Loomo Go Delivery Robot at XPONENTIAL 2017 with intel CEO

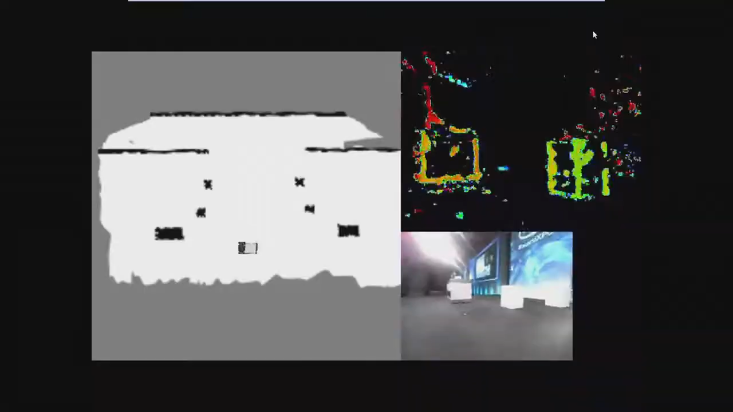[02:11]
So, now he's going to map his way, just like he did out here on the way out. And you can see from the maps there,
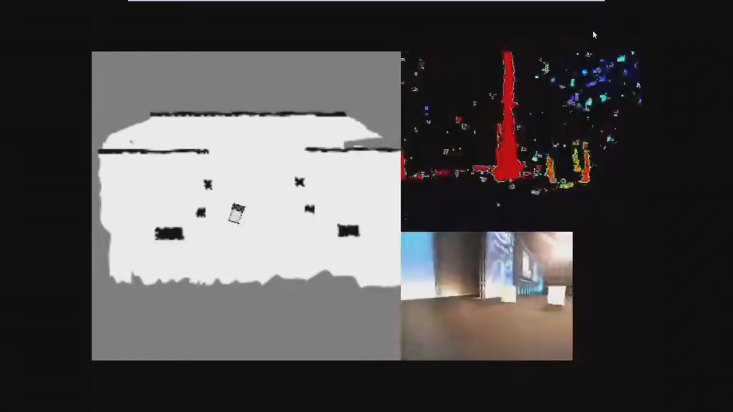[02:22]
the one on the left is the 2D map that it's used SLAM to convert the 3D images on the right to really map exactly what's on this stage.
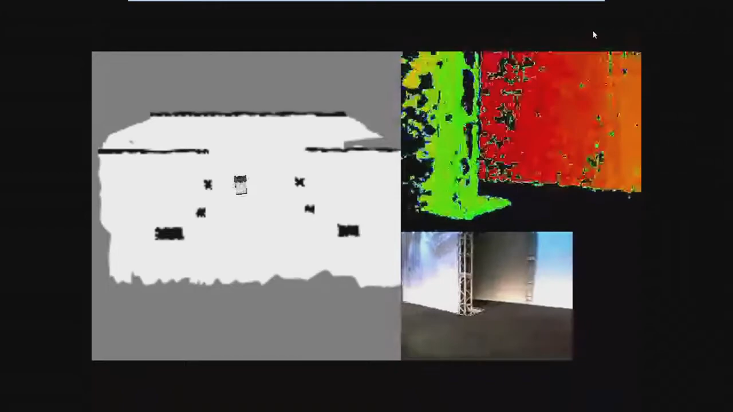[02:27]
So, nobody was back there guiding that vehicle back here.